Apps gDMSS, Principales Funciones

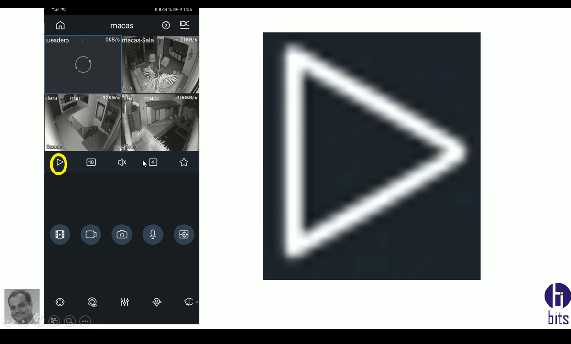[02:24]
detener la transmisión me va a tener la transmisión el segundo es la calidad por default viene con baja calidad yo en el vídeo anterior conversamos como yo puedo colocarlo para que siempre me cargue con alta calidad las cámaras si me hace
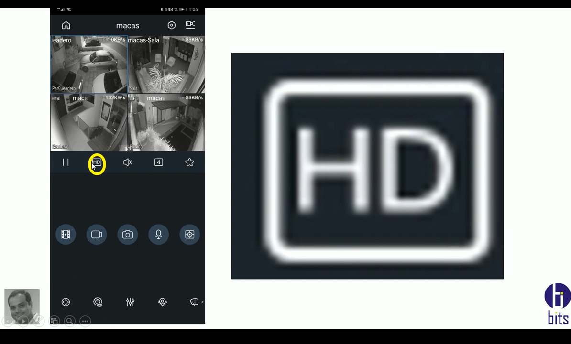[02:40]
hd es alta calidad sd es baja calidad baja calidad de transmisión si tengo activo activo el micrófono
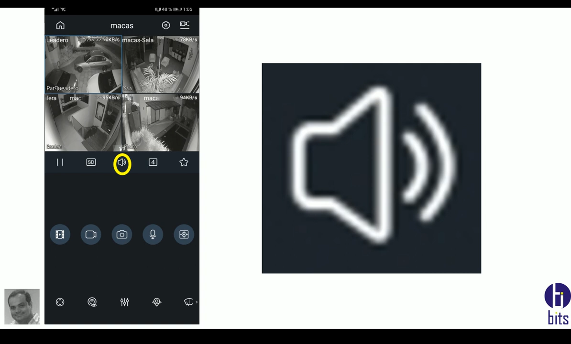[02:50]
o desactivo el micrófono para yo escuchar en el celular recibir el ruido
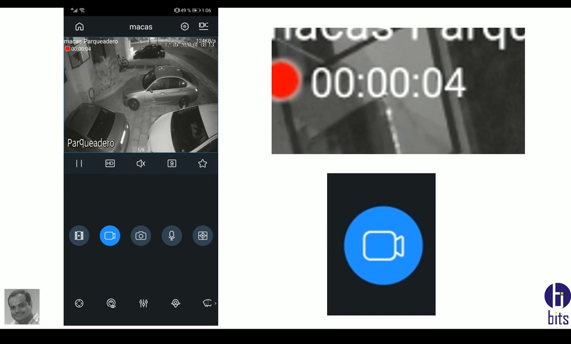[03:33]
el icono se me transforma significa que está ejecutando la función cuando está gris significa que no está ejecutando está ejecutando y en la parte superior izquierda me va a salir el tiempo si yo vuelvo a presionarlo para la ejecución